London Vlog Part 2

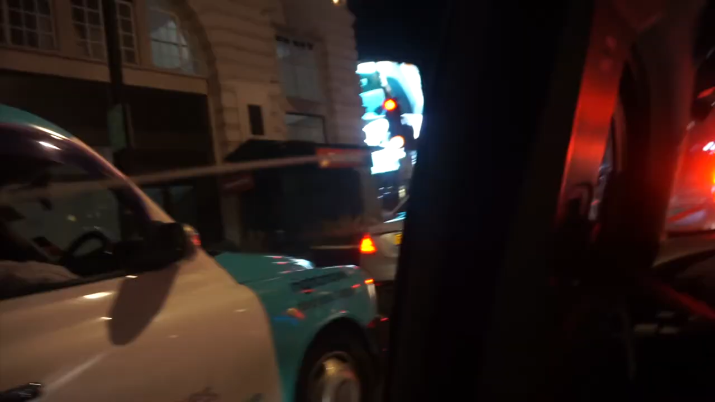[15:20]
That's proper action, look at that. So can you see there? That's the screen, the live screen, isn't it? And that's Piccadilly Garden for you. Or circus, like you can.